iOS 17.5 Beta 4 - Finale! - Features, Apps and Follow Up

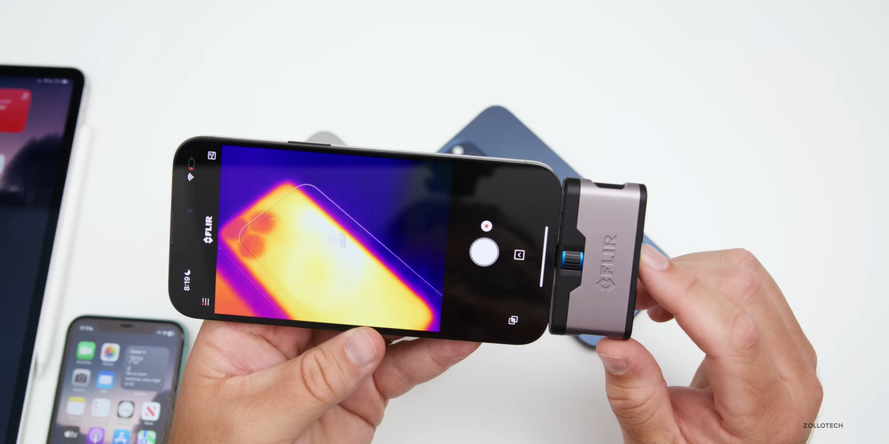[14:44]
thermal camera on ios 17.5 beta 4 at the hottest point we're at about 89 to 90 degrees fahrenheit on 17.4.1 while it's not in use we're at about 85 to 86 degrees fahrenheit and in celsius we're at about 33.1 degrees celsius and on 17.4.1 about 30.3 degrees celsius